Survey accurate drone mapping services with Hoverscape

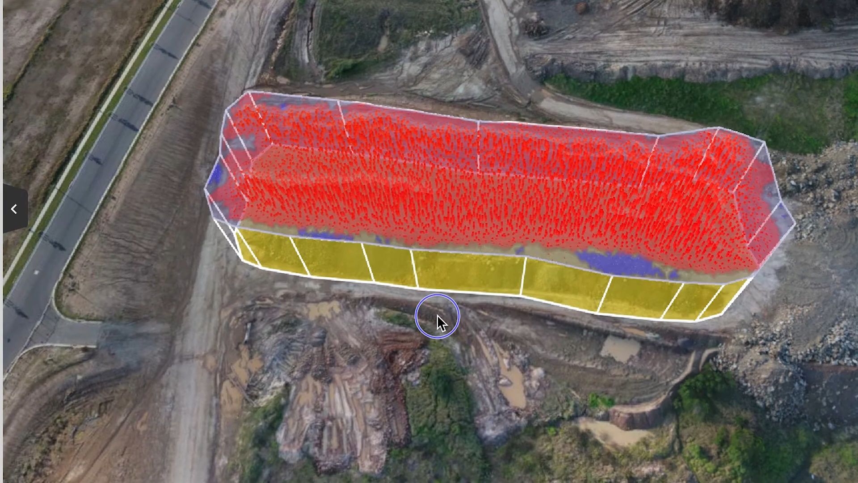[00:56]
You can measure spot heights, distances, volumes and more by taking advantage of detailed digital surface models showing the elevation of all features within the area of interest.
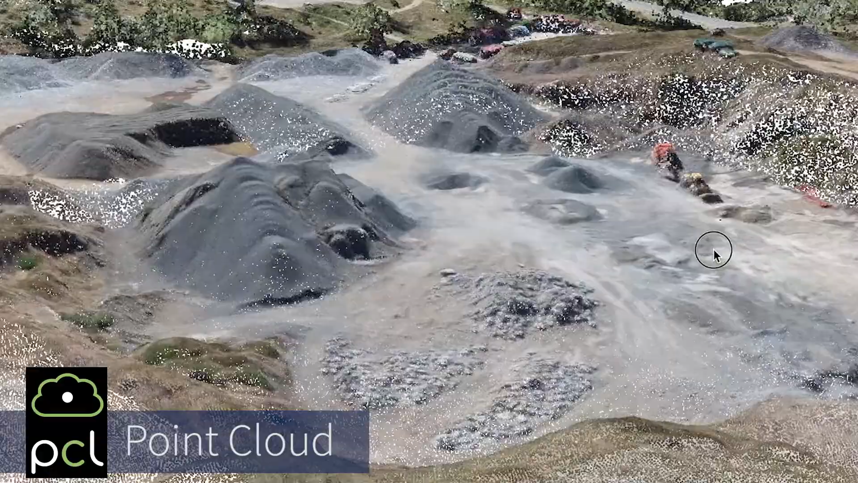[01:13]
point clouds, TIN files, DXF files and orthomosaic imagery.